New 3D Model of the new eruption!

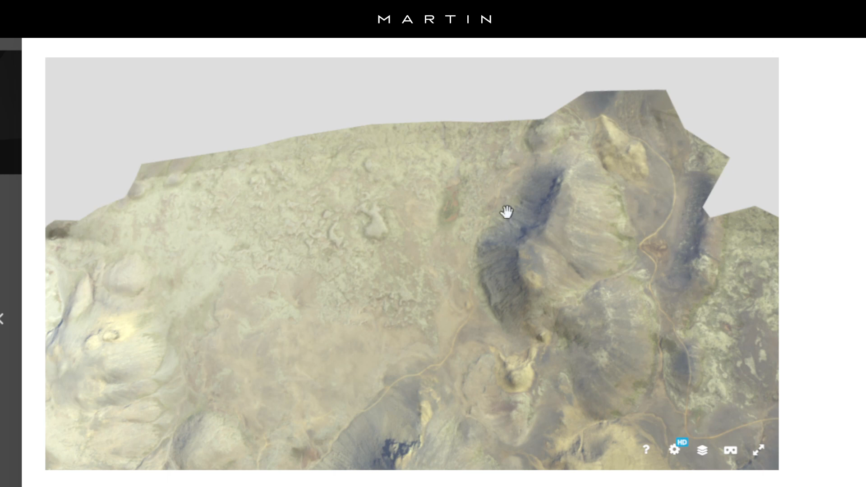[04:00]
off here there's a bunch of trails oh it's kind of tricky to maneuver this map but um zoomed